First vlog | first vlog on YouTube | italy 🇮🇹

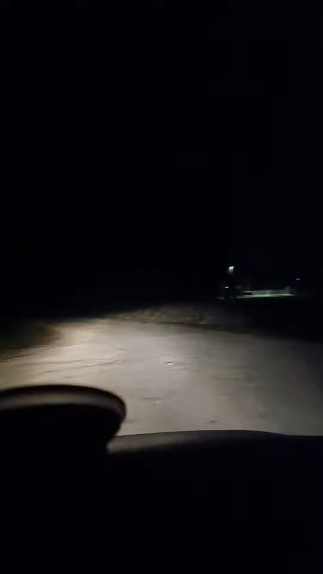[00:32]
ਰਾਤ ਦੇ 8 ਵੱਜ ਗਏ ਆ ਅਤੇ 4 ਵਜੇ ਦੇ ਸਾਡੇ ਕੁ ਦਿਨ ਆ ਗਏ ਸੀ 4 ਵਜੇ ਨਾਲ ਕੰਮ ਸ਼ੁਰੂ ਕਰੀਦਾ ਆਹ ਦੇਖੋ ਜੀ ਰਾਤ ਦੇ ਨਜ਼ਾਰੇ ਇੱਥੇ ਦੇ
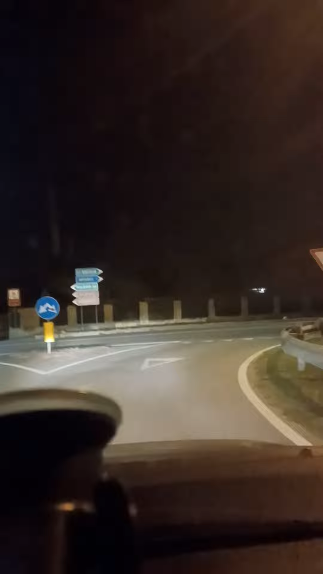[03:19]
ਆਹ ਪੈ ਗਏ ਹੁਣ ਆਪਾਂ ਆਪਣੇ ਘਰ ਵਾਲੇ ਰੋਡ 'ਤੇ